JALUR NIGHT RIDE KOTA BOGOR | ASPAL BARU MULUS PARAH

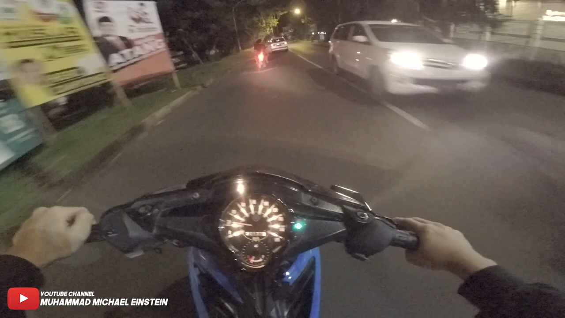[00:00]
Nah, ini kita udah masuk Cimanggu nih. Emang rada-rada horor anjing jalannya, sepi. Parah, ngeri banget ini mah tuh.
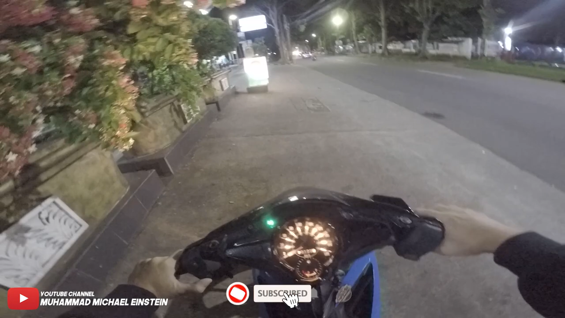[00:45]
Pokoknya awalnya sekarang di ini di pom Manunggal.
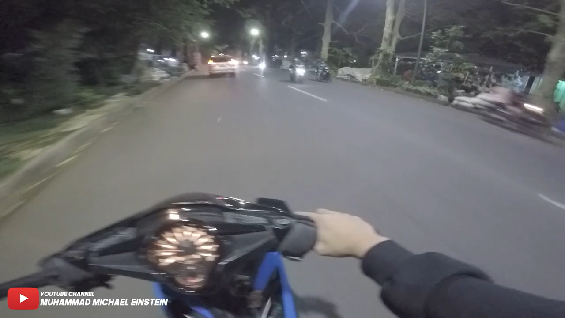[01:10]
Oh ya, jadi di Bogor ini jalan udah mulai enak nih, udah banyak yang diaspal. Buat naik kereta santai itu enak banget nih. Nih, kayak jalan ini nih sebenarnya enak, cuman ada beberapa titik yang nih kayak tambalan nih tuh. Ini jalan-jalan juga termasuk enak nih dari sini sampai ke arah Semplak.
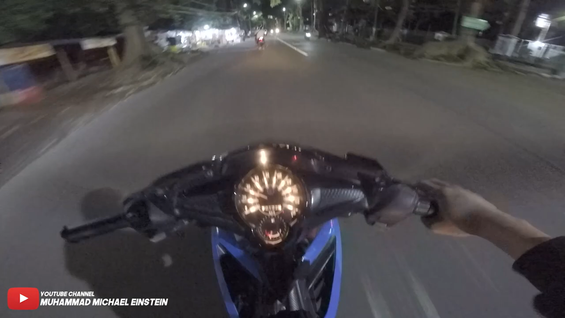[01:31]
Wah, tapi ini gerimis anjir. Gue ngeri hujan gede nih, baru juga pengen ngevlog. Ini jalan bakal mulai enak nih ke depan sana. Ini tuh daerah apa sih namanya?
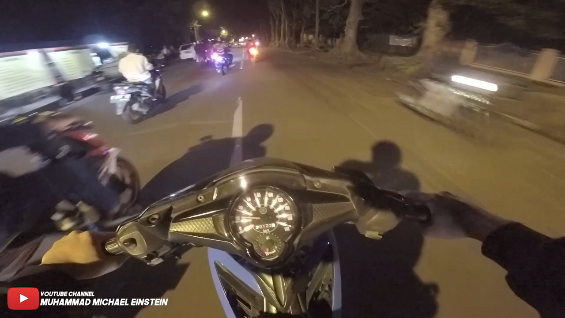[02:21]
Bogor tuh kurangnya itu ini, hujannya nggak merata anjir. Kadang di beberapa titik doang. Nyantai aja ya. Nih jalannya enak nih. Daerah sini nih. Cuman ini masih coran, bukan aspal. Nah, di sini gue suka ada beberapa bengkel situ tuh. Beberapa bengkel motor.
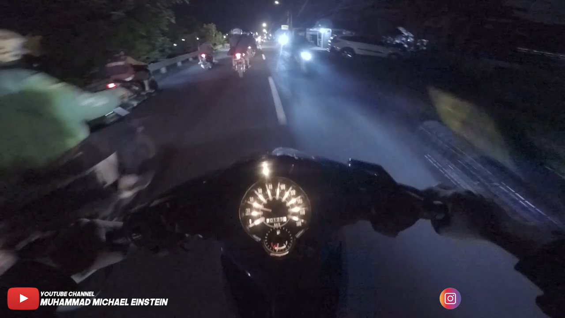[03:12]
Enak nih jalannya nih, lurusan doang, cuman ngeri suka ada yang nyebrang tiba-tiba. Wah, ada emek nih. Anjay, emeknya kenceng tuh anjir, suaranya gede juga anjay, ngeri.
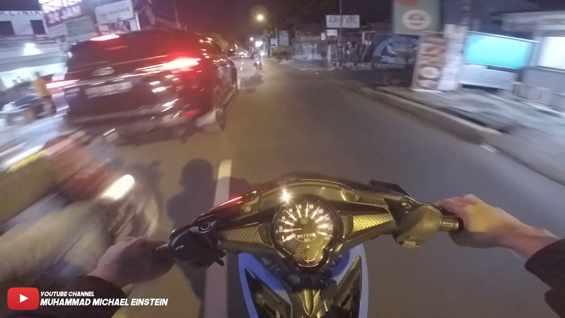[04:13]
Waduh, emeknya nggak ngebut. Saya mah mesin standar nggak bisa. Kagak bisa nyusul, kalau tuh cepet. Yang dia yang kopling kayaknya deh.
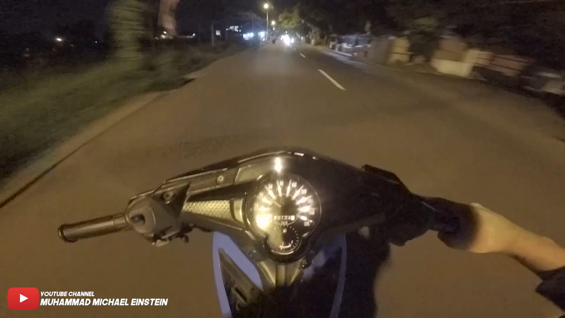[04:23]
Yang gua kan nggak ada kopling, jadi kurang gitu tenaganya. Ya lo gelap. Kagak ada lampu tuh motor anjir. Buset dah, banyak yang NR ya. Gue NR sendiri nih.
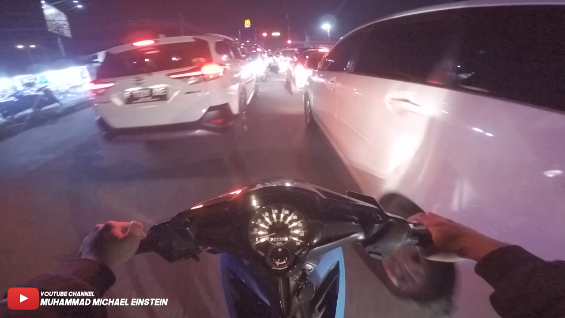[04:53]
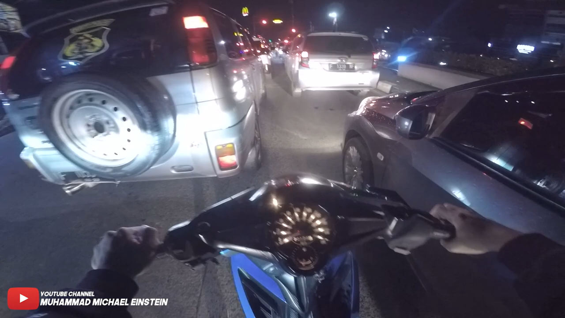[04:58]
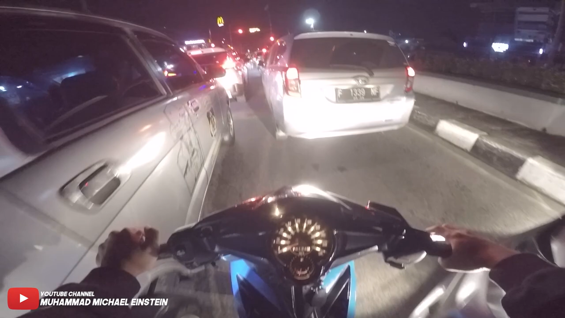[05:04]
ini daerah Semplak nih. Nanti kita belok kanan aja kalau lurus. Jalannya jelek. Jadi kan ini gue vlognya ini lagi kayak ngeliatin ke kalian jalan-jalan yang enak buat NR gitu. Tadi kan daerah dari ini Pumanunggal sampai lurusan ini nih apa sih? MCD Semplak nih enak. Nah, habis ini kita belok ke kanan itu daerah Yasmin, Bu. Itu juga enak banget nih sekarang.
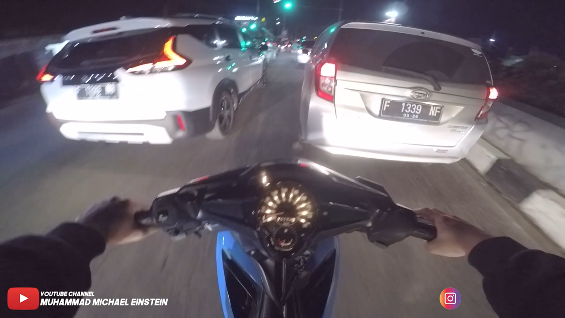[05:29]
Udah apa sih? Aspalnya baru.
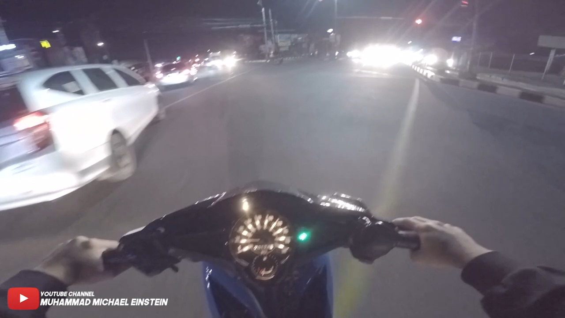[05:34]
Gila itu eme kencang banget anjing. Anjay. Gelo ini motor tinggi banget anjir buat adventure ya. Keren. Buat apa sih namanya touring-touring gitu kan. Nah, ini daerah Yasmin nih, lurusan Yasmin udah enak banget nih. Kanan kiri udah di aspal.
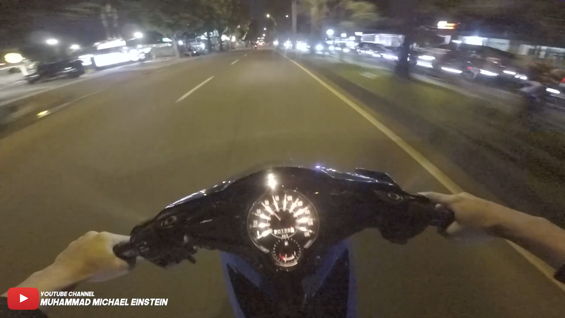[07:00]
Ngerinya gitu tuh kalau jalan sini tuh. Ini udah mulai jelek nih jalannya nih.
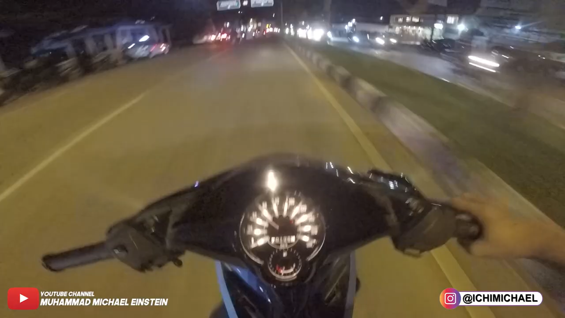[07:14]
Nah di depan itu jalan baru nih. Jalan baru tuh enak juga, cuman apa sih namanya, jalannya coran. Jadi limbung jalannya tuh. Nih jalannya enak nih di sini nih, cuman hati-hati kalian, di sini tuh banyak truk kayak gini nih.
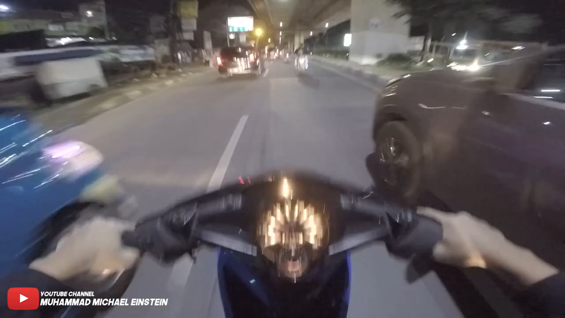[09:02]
Kayaknya anak AB lagi ada di Pomsel deh. Kita mah nyantai aja, tidak usah kebut-kebutan. Kayak lo AB semua tuh. Coba kita tarik ya di sini ya.
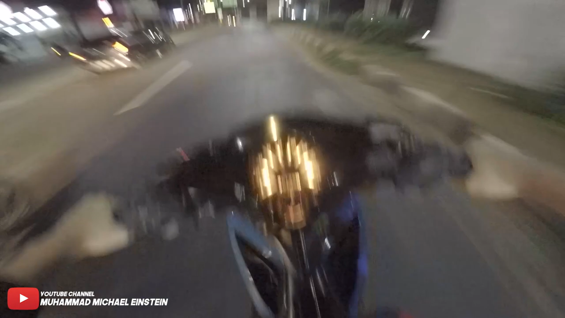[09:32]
Nih enak nih jalan di sini nih buat tarik. Gelo masih dikebutin sih, padahal di depan tuh udah ada yang ngerem gitu. Gua mah ngeri anjir kayak gitu. Kalau ini udah masuk ke arah ke
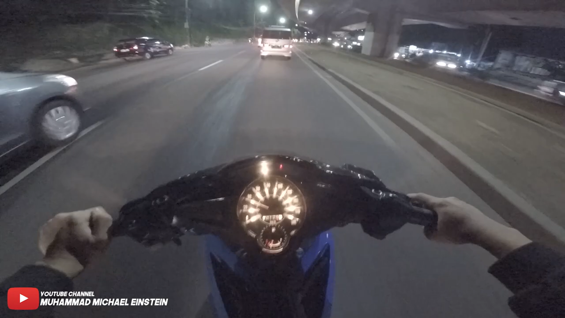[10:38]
pasti lewat sini nih kalau dari rumah Sigit, lewat sini nih. Anjay, emek ngebut. Nah cuman kalau di sini tuh jalannya rada-rada ngeri, rame sama ini transformer.
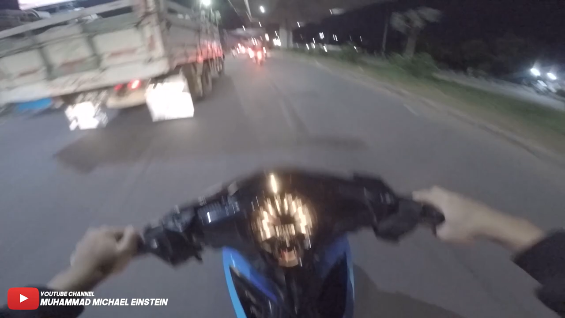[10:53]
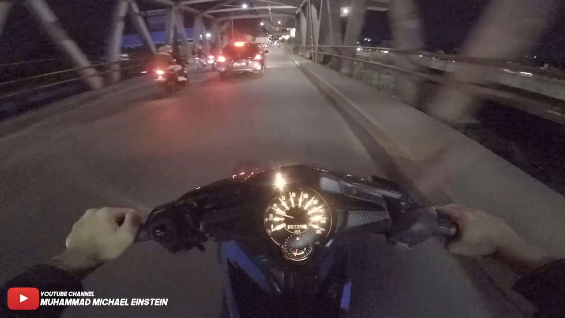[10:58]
Nah kalau depan situ tuh jalan pusatnya nilang, anjing nilangnya itu kalau udah ditilang situ anjir ribet, anjir parah ribet banget. Nah kalau di sini biang macet juga nih, soalnya belok ke kiri kan ke arah Cibinong, kalau lurus itu ke arah Pajajaran, suka bikin macet juga tuh, kayak kadang suka ada yang berhenti di sebelah kiri situ tuh bikin macet anjing.